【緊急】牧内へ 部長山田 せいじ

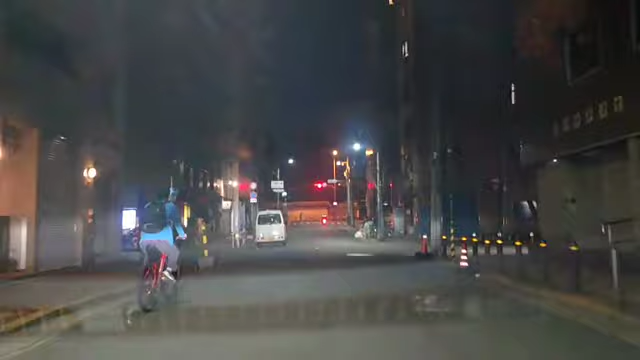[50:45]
これ左行っても無理か、ちょチャリ邪魔やな、
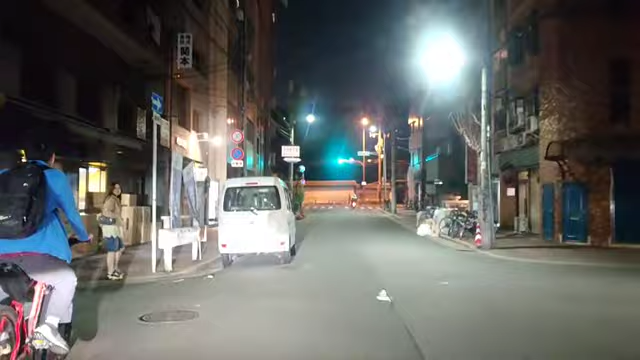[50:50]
これ左行ってこれを左行ってずっとまっすぐ、
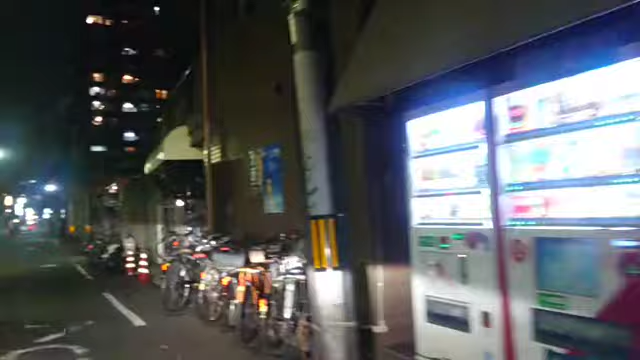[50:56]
無理やんな、絶対無理やんな、うわ急がばは回れすればよかったな、あゴロ付きなんや、いい、知らんかった、ボンボンネタなんかもうないよ別に、そんな、これちょっと左行ってみようかな、おしゃれに、よし、あかんわ無理や、
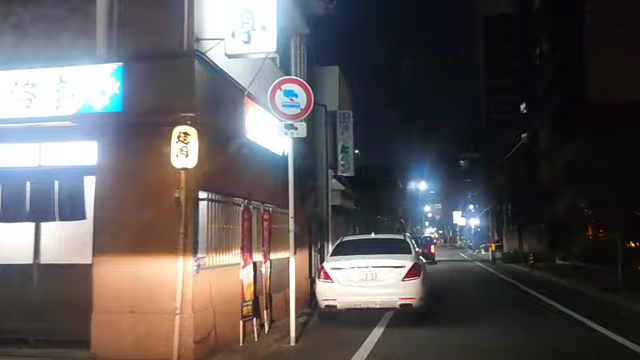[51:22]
左マーク出てるわ、あかんわ、変なとこであのおしゃれ出したらあかんわ、うん、次左曲がろう、次左曲がったら多分おしゃれに決めれそう、ちょこの辺さめっちゃ一通多いからさ、そっからそこが変えられへんねん車と、うん、はいアンチ、はいアンチ、よいしょ、